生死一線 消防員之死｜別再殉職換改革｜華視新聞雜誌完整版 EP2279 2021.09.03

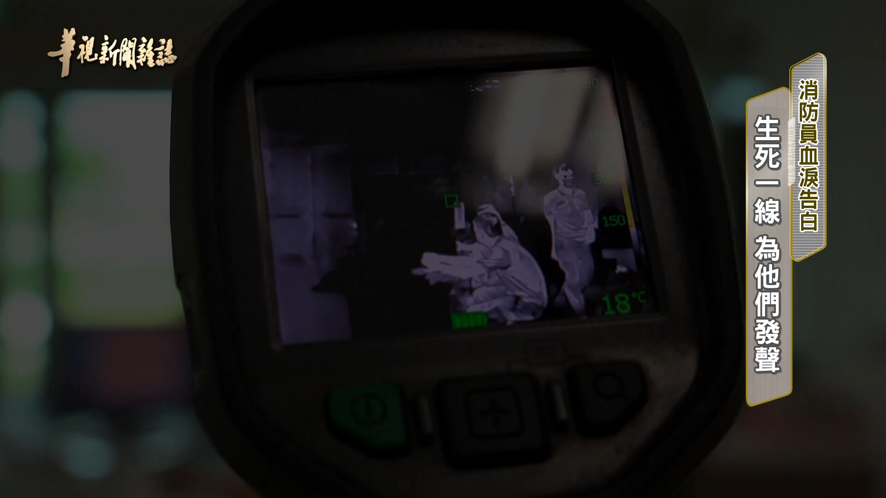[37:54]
這是我們的熱險象儀TIC那我們右邊可以看到我們不同溫
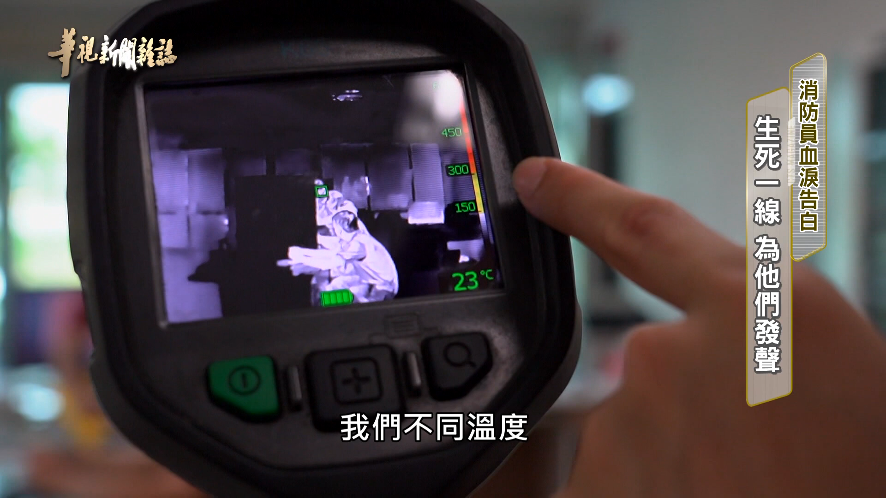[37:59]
On screen: spot 23°C
度它會顯示不同的顏色對準目標環境中的潛在熱源通通無所
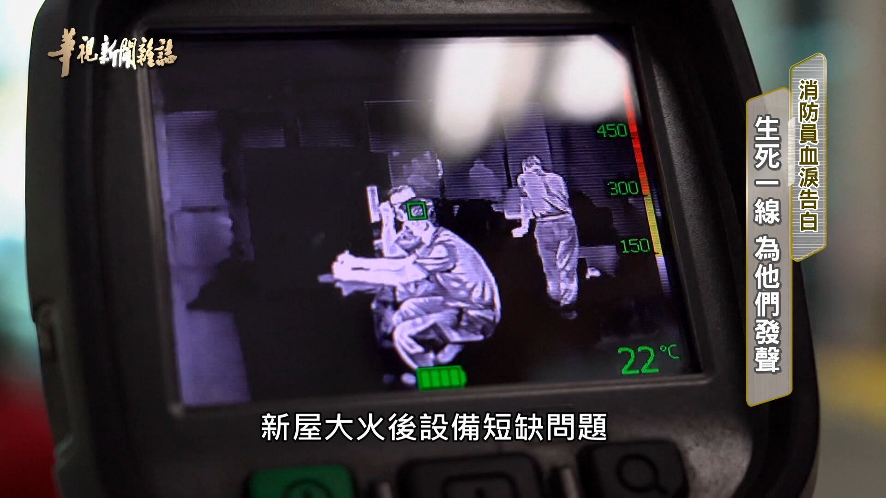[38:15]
On screen: spot 22°C
備短缺問題終於獲得重視如今每個分隊都有配置那人員的部分可以明顯的看到我們這邊螢幕上面有顯示這個人的模子在上面那也是方便我們去查找這邊可能會有疑似受困人員的位置無